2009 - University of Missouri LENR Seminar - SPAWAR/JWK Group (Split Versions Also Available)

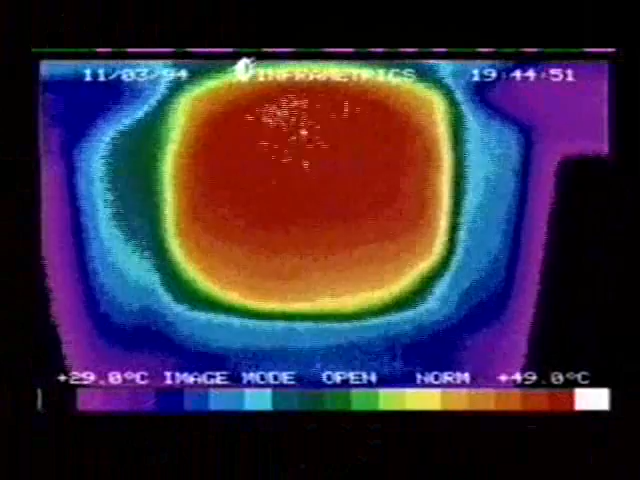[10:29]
did some calculations based on the size of the pixel size of these spots as they were, you know, the flashes, looking at the energy being conducted away,
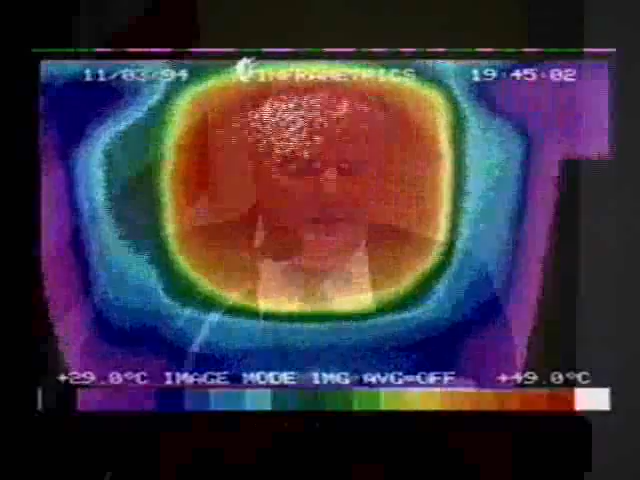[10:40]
On screen: scale top 49.0°C, scale bottom 29.0°C
and determined the bottom line was that the hotspots must be due to nuclear energy release.